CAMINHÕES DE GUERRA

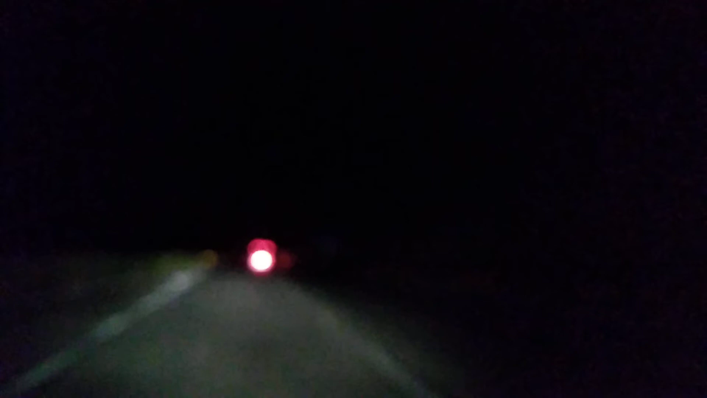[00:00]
E aí galera, pra mostrar aqui, a BR só caminhão, a galera não para né, os caminhoneiros aí, não tem essa de pandemia não, a BR, vocês podem ver a filha de caminhões ali, os quatro caminhões aqui na frente, os ombros, um carro ou outro, mas a maior, o maior número de BR,
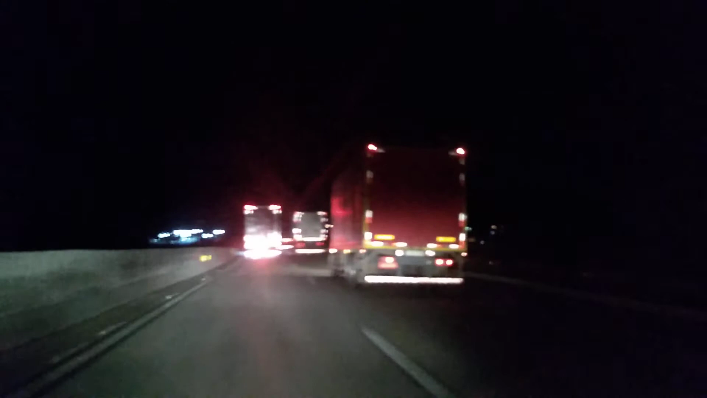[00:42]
a galera não para, vamos lá, chegando aí, começando a ponte, Itapuranga, retornando aí pra base,